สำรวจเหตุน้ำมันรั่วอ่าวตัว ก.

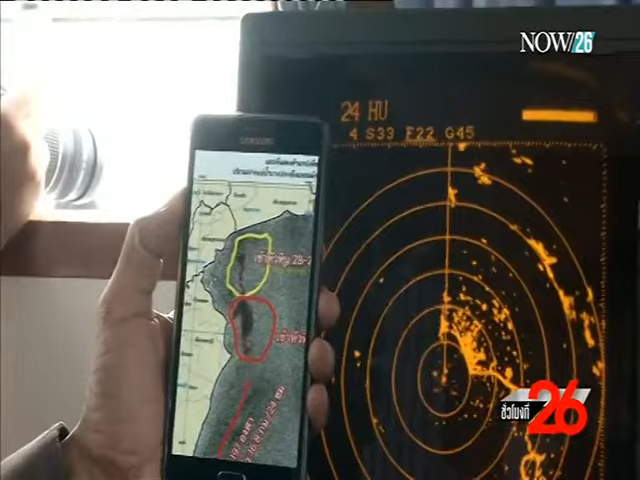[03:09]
เป็นภาพของจุดการรั่วไหล จุดเริ่มต้นที่ปากแม่น้ำแม